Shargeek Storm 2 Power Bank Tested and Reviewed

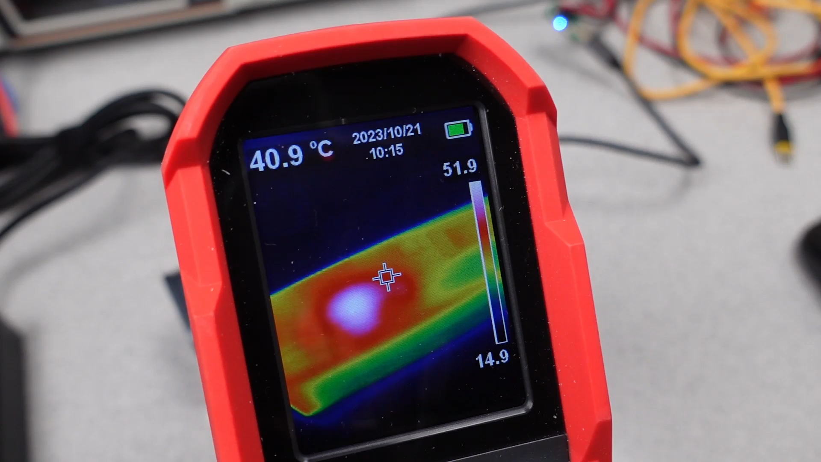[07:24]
On screen: spot 40.9°C
It looks like it has a hotspot where the voltage converter is located. This takes the battery voltage and changes it to what the output or input needs. The hotspot is an inductor used within that circuit. This is the main power supply section. This component gets hot and this is normal. The question is how much of that heat transfers into the board and is allowed out of the unit. At 50 watts discharge, the case was just warm to the touch, but it wasn't burning hot or anything. At 100 watt, things change a little. It has metal ends or metalized plastic ends and these transfer heat quite a bit more easily to your skin.
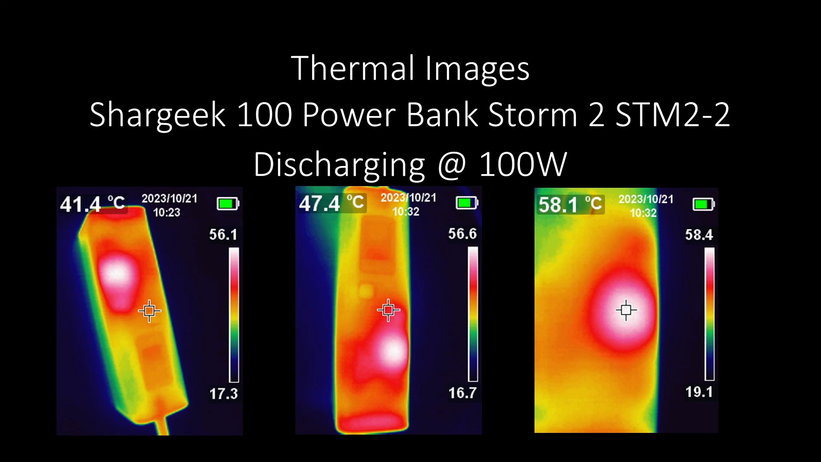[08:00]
So the nearly 60 degree case is not comfortable to pick up at the 100 watt discharge. Again, the hotspot shows where the voltage converter is located. The power bank did have some renegotiation time and sometimes operated nicely and other times behaved a bit weird during the plug and unplug process.